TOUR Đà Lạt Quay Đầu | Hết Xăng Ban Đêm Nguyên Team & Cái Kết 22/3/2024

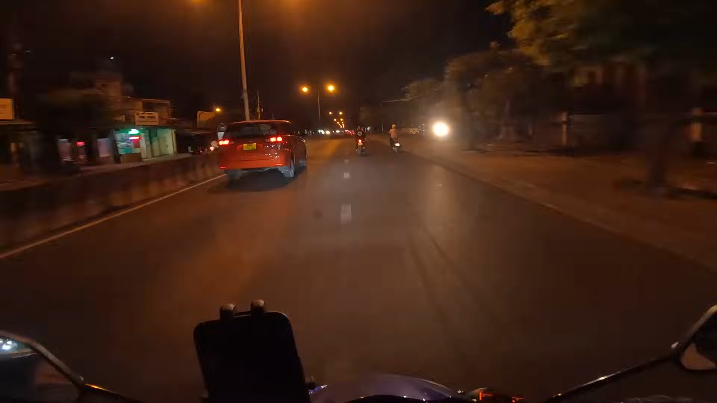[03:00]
muốn đi tour ban ngày nhưng mà bận công việc rồi, bây giờ các bạn ban ngày nó nóng dữ lắm, thành ra chạy không có nổi. Đi ban đêm cho mát nhưng mà nó nguy hiểm các bạn. Phải là đi thường xuyên đó, nó quen đường rồi đó. Rồi quen xử lý các cái tình huống ban đêm thì mình mới chạy tốt được nha. Đó, ví dụ như đây nè. Đó, xe đạp này không có đèn đuốc gì hết. Thì mình chạy mình phải để ý dữ lắm.
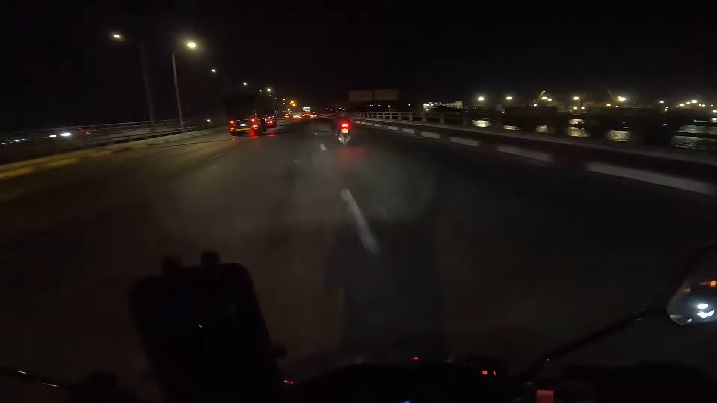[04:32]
Mười giờ rưỡi thì mình đã tới trạm thu phí cầu Đồng Nai hả bạn. Bây giờ mình sẽ gặp thêm hai chiếc nữa, tụi mình sẽ cùng nhau đi chung ha. Cái điểm này là tụ tập quá quen thuộc rồi các bạn. hôm nay đáng lẽ là có thêm một thành viên ở trong tiệm mình đi chung nữa,
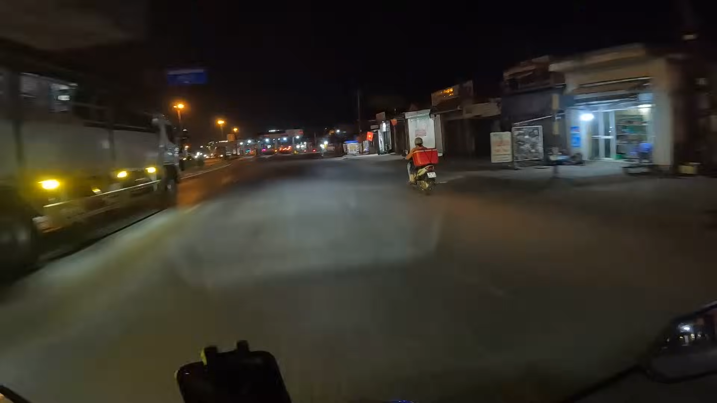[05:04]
mà tại vì hôm nay bạn đó đi công việc cho nên là không có đi chung được, rất là hối tiếc luôn. Không, bạn đó hối tiếc nha chứ không phải mình nha. Với lại hai bạn mới vừa nhập team, đó chính là bạn Rider phía trước và một bạn chạy chiếc Ed 150 ở phía sau. Không biết xe của các bạn zin hay là giả zin, không biết. Á đù, nguy hiểm vậy. Nguy hiểm. Một pha nguy hiểm đến từ đồng đội của mình.
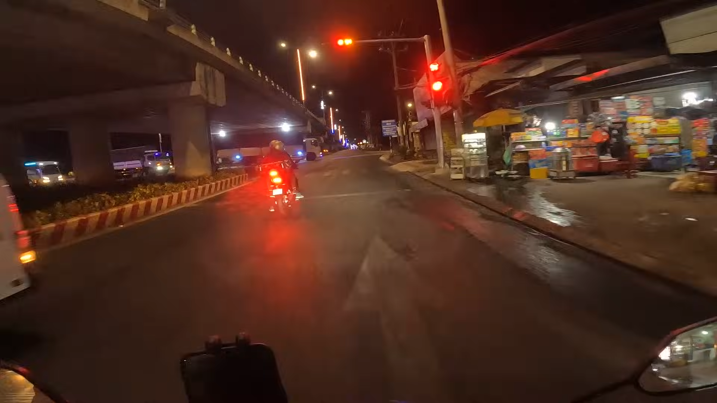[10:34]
Một giờ mình đã tới được ngã ba Dầu Giây. Lên đây hoác rồi, lên đây. Không có dân chơi nào dám lên hết vậy.
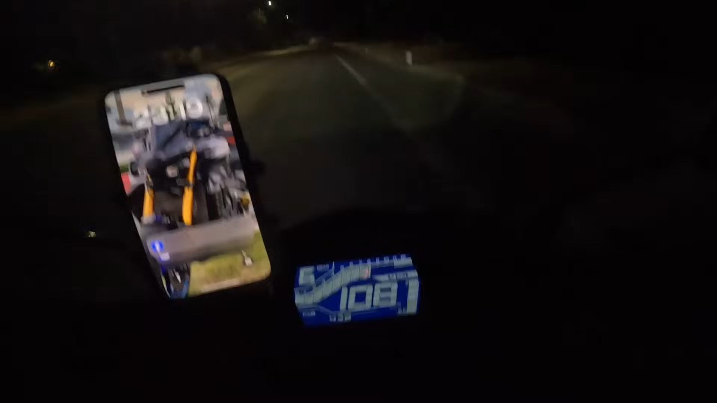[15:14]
mình vẫn để số 6 mình kéo luôn các bạn. Ở phía trước là lên dốc nha, chứ không phải là xuống dốc nữa nha các bạn. Đây, cù gắt quá gắt.
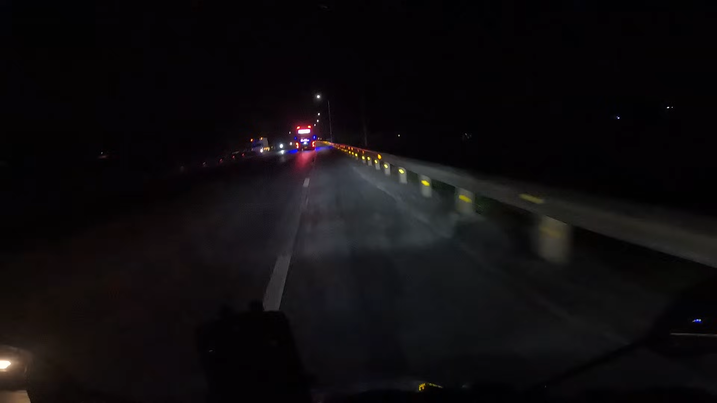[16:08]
Từ ngã ba Dầu Dây mình chạy tới ngay chỗ sông La Ngà là 20 phút nha các bạn. Bằng với tốc độ ngày xưa mình đi chiếc BMW S1000RR chạy chung với một nhóm là hơn một chục chiếc BMW. Đợt đó là mình chạy ké với lại mấy bạn đó ra từ ở ngay chỗ sông La Ngà này mà ra tới
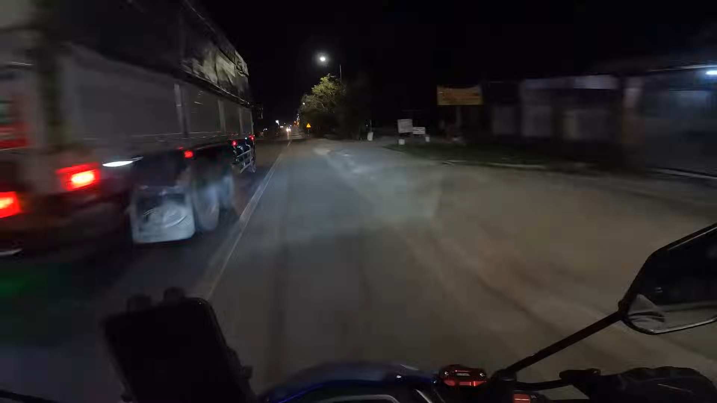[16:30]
ngã ba Dầu Dây là 20 phút. Là bữa nay đi ẹt là cũng được đúng 20 phút. Nhưng mà có một cái là đi ẹt bữa nay chạy buổi tối, còn BMW là bữa đó chạy buổi trưa đông người hơn. KKMT trước chạy dữ không bạn? Nguyên nhóm ở đằng sau mình là bị mất tích rồi, còn có hai xe mình là đang tăng tốc ở phía trên thôi.
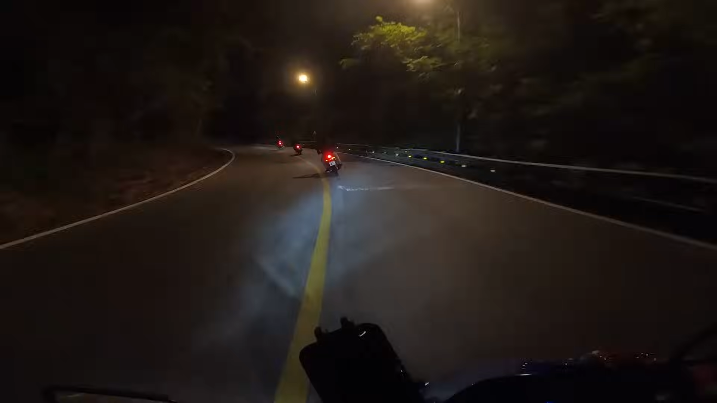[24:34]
Có chỗ đường xấu lắm nha, vừa ôm cua là xấu á.
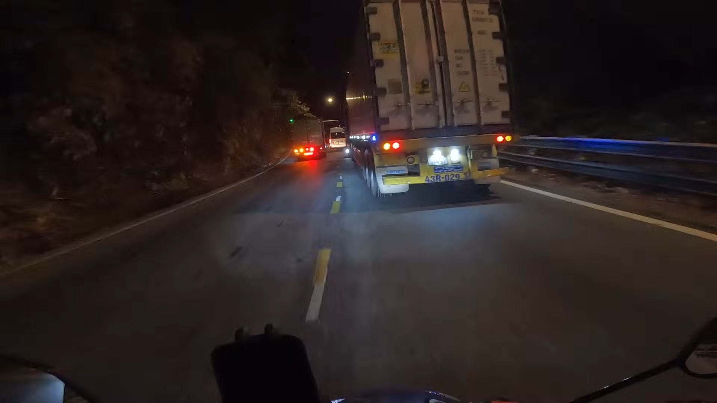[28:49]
Không vượt được đâu. Đồ. Có xe xuống nha, có xe xuống á. Có xe xuống á. Quẹo vô đi, quẹo vô đi.
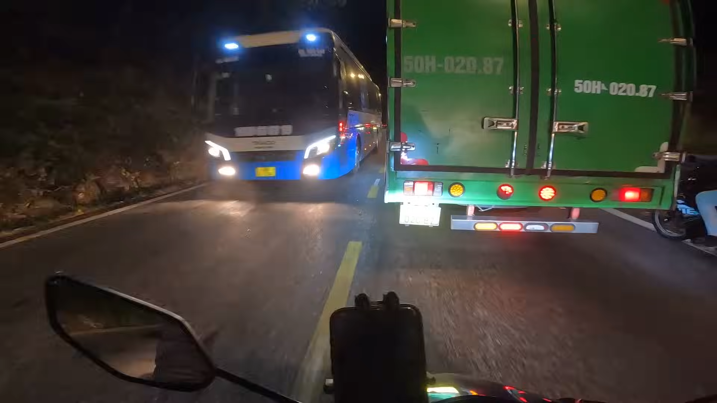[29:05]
Xe xuống nữa.
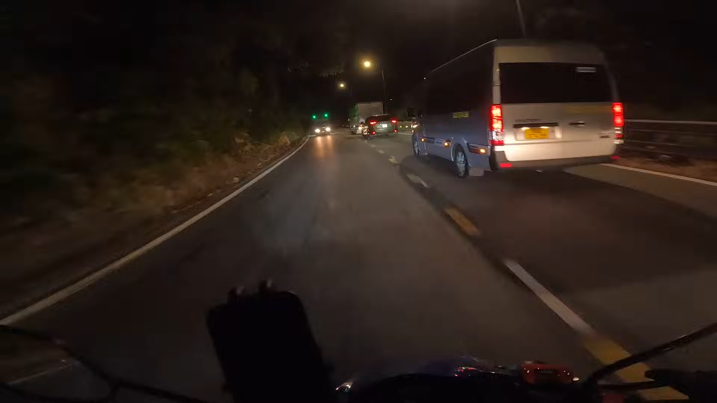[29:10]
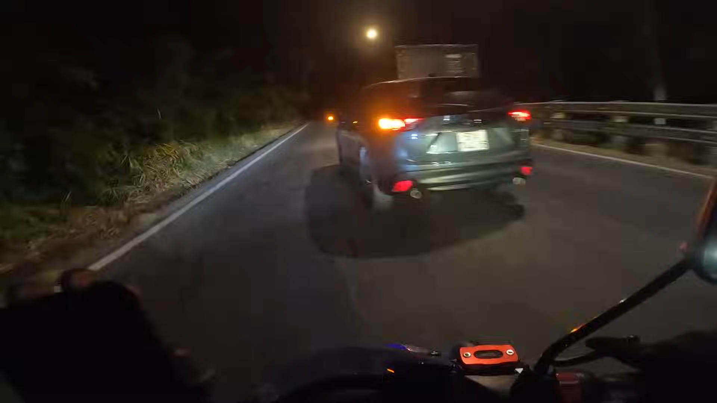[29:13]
Rồi trống. Trống nè, trống nè. Ê, có xe xuống nha, có xe xuống á. Có xe xuống luôn. Xe xuống.
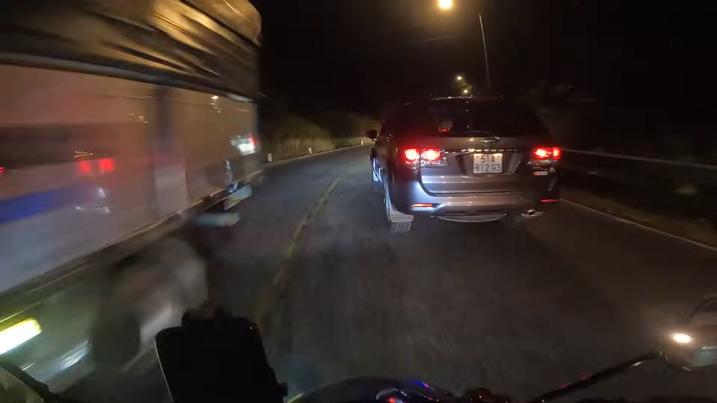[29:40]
Rồi, cái xe tải xuống là trống rồi đó. Để qua đi coi thử còn không. Trống nha, sâu lắm. Chiều tuổi qua hết đi, trống. Rồi, có xe xuống nha, xe tải lớn á. Ừ. Rồi, cái xe tải lớn nó đi qua rồi thì là trống.
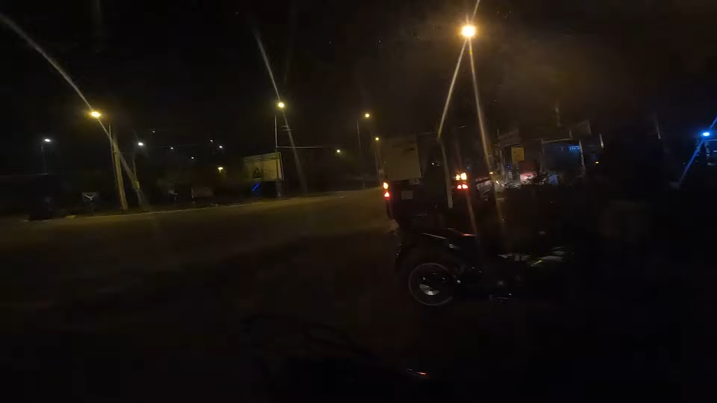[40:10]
Rồi thì cuối cùng cũng có xe cứu hộ tới ha các bạn. Đây, cái thẻ cứu hộ này thì mình mua 300 mấy các bạn. Cứu hộ xe hư, cứu hộ hết xăng, hoặc là chở xe về 50 cây. Cuối cùng thì mọi người cũng đã có xăng rồi các bạn, và bây giờ tiếp tục chạy lên đèo Ren chụp hình và vô trong